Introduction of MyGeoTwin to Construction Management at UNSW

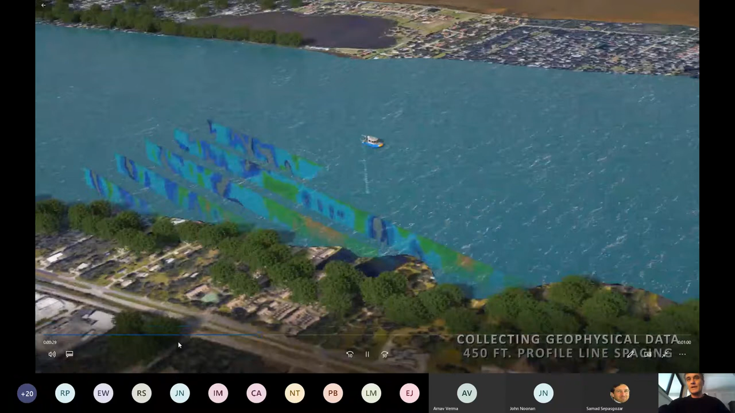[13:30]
Um, so we can do, um, inline corrections if we need to. If we see issues with the equipment or, um, we think we need more or less data in a particular area or can make on applied decisions.
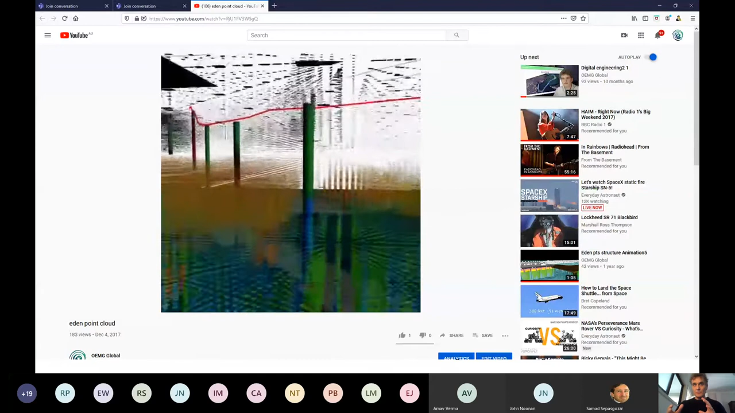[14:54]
digital engine that you can actually use interactively and test, um, and, and prototype it.
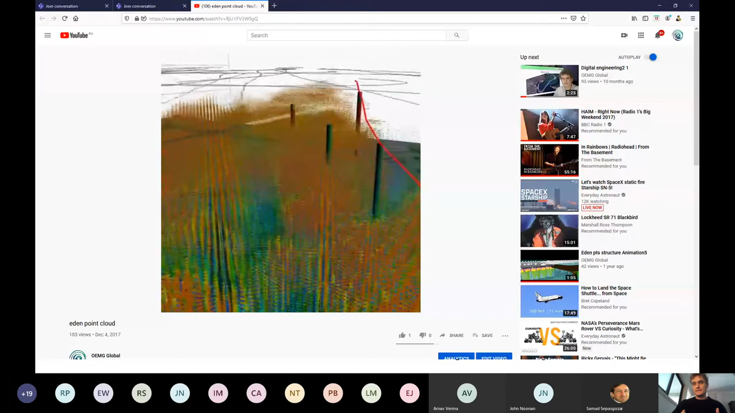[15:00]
And, and I, and I think that's the real key is once you have these point clouds, is you can actually start prototyping.
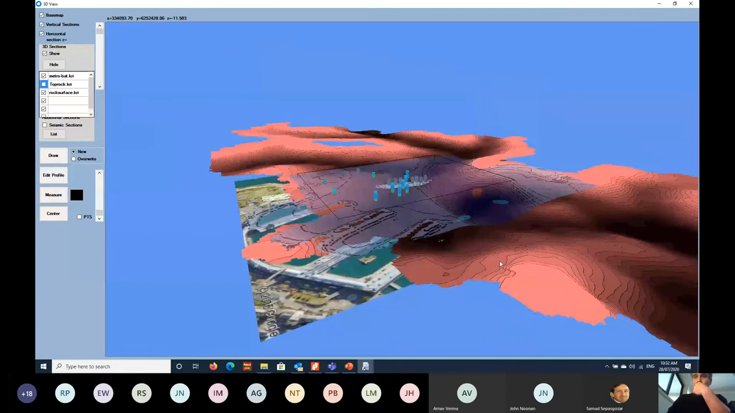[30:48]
sort of ochre colour is the surface of the rock that was
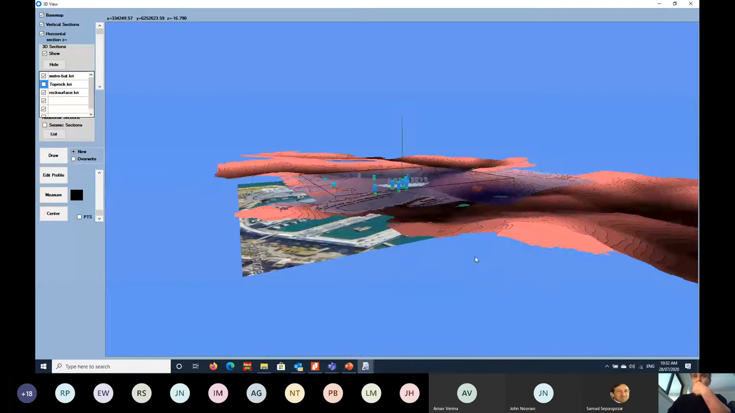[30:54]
determined by legacy technology. Now, one of the interesting things that you can see from this is that, according to this kind of map, it seems that this whole area is comprised of the same material, right? So in the case of Sydney Harbour, it's a sandstone. And that is absolutely not the case, right? It's comprised of compacted sand. It's comprised of degrading sandstone.
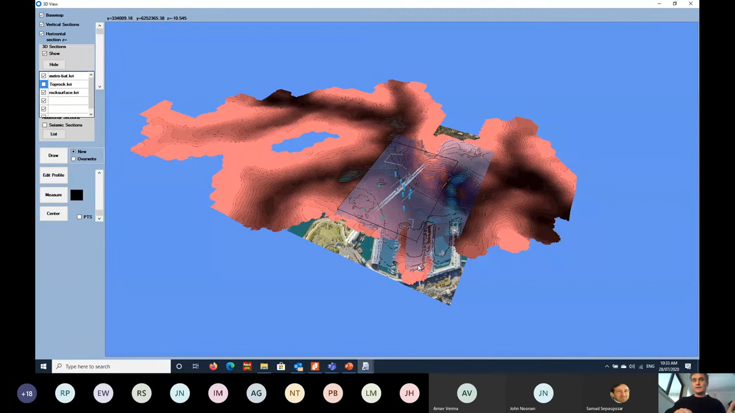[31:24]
There's some shales in there. There's a whole heap of fracturing. So if we start to look at
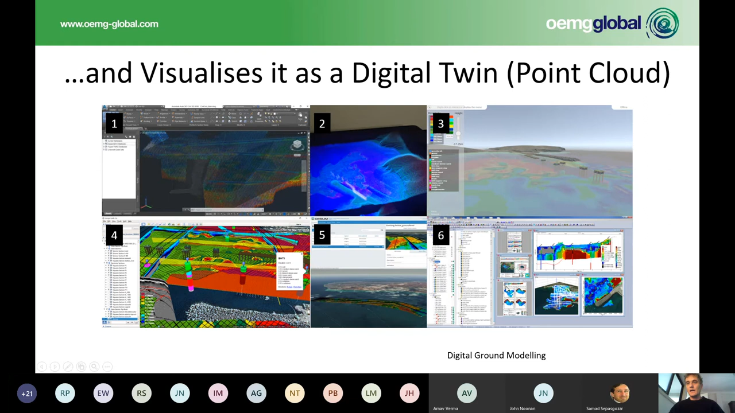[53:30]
We can push everything to the web, as you've seen, via our digital twin or via CESIUM. And, of course, we can do 4D analysis in some of the better GIS applications. John.